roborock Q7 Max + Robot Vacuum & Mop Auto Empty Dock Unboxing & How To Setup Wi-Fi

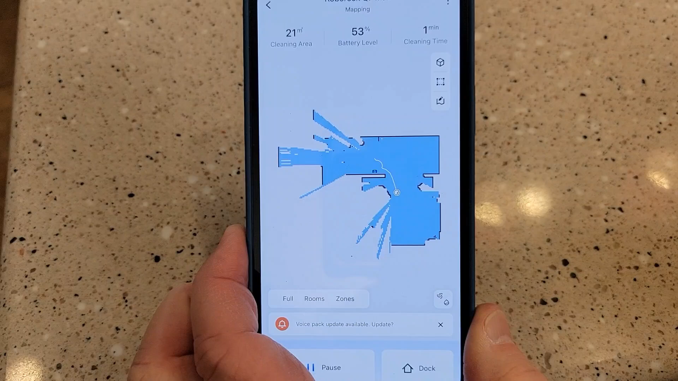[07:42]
And it's already starting to show the map. That's pretty cool. Wow.
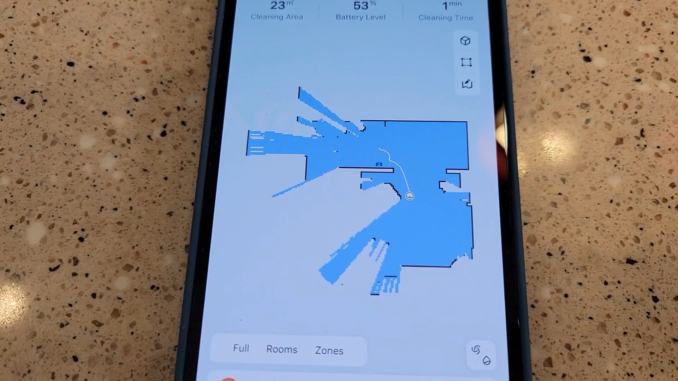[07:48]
Okay, so sometimes it moves really fast. Sometimes it kind of stops and goes in circles.
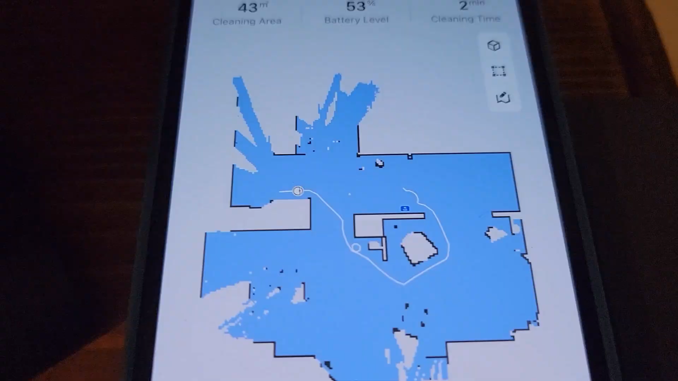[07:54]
But I'm absolutely blown away by the map that it's creating in real time. And it shows you where it's at.
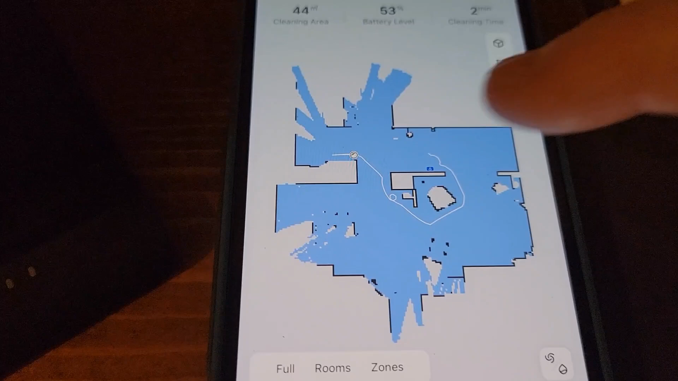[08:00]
Okay, so that did not take very long at all. It docked itself and now it's charging.
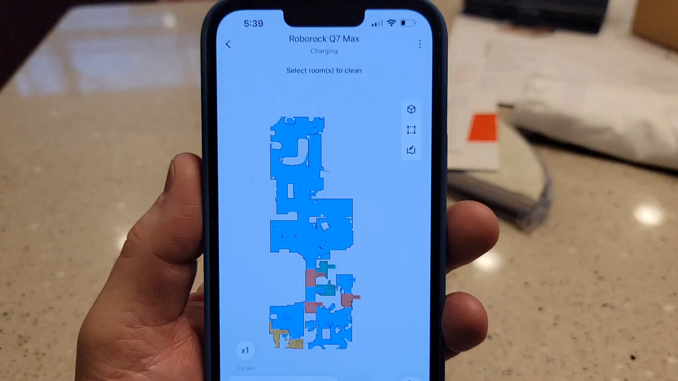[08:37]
So it looks like the three little dots up here. There's all kinds of. I can create a schedule.
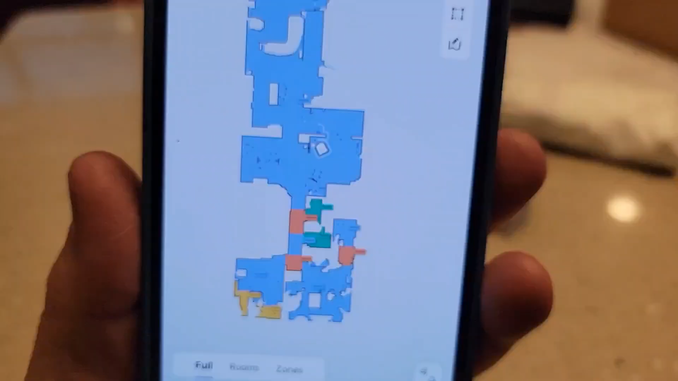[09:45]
And so back over to the map.